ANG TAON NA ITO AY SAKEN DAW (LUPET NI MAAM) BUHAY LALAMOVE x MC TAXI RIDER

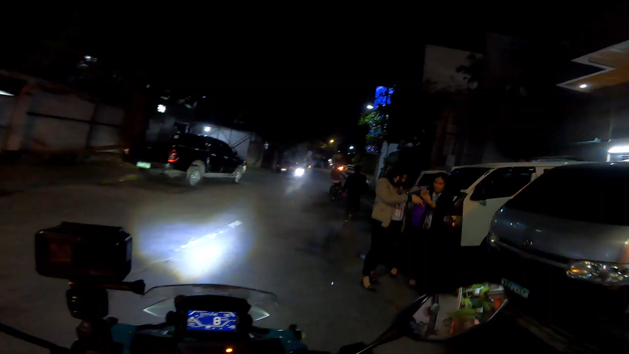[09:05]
Collin Nat Maraming ilang Ah yun Ito May mga kotse
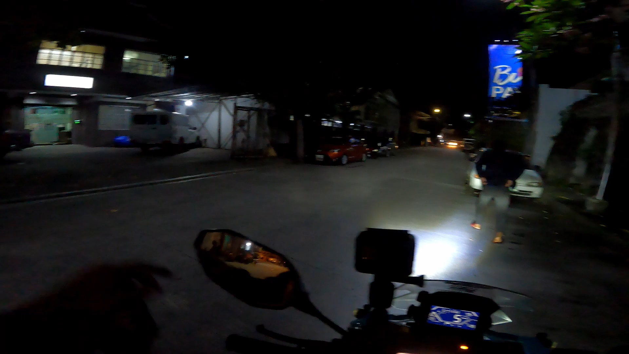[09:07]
na orange Tsaka ano Gray Ah ah Ah ah
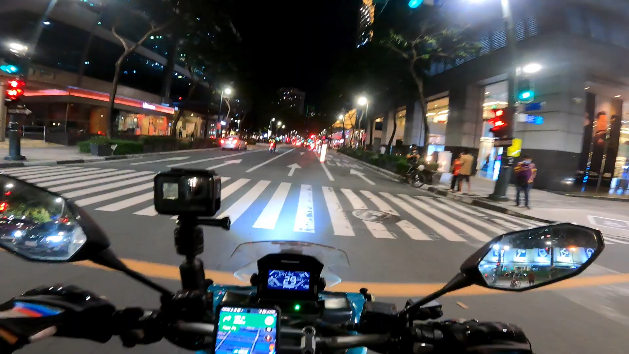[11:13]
Nasa pa 30th street na po ako ma'am Nagdadrive Okay Parede na lang po May hintuan po ba dyan ma'am Hindi po kasi Ikam familiar sa lugar
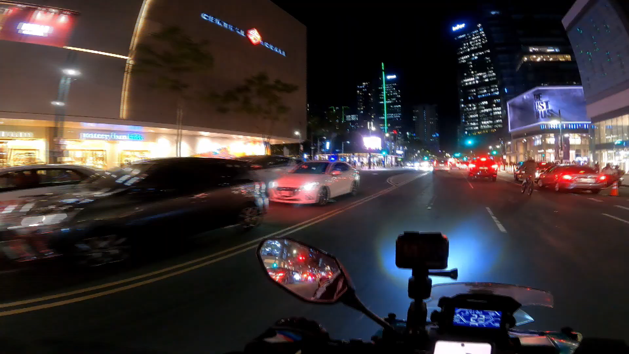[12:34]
Pa to Nandito na po ako sa shake shop ma'am Pwede ba mag u-turn dito? Pwede pwede Nandito na po ako sa shake shop ma'am Saan po kayo?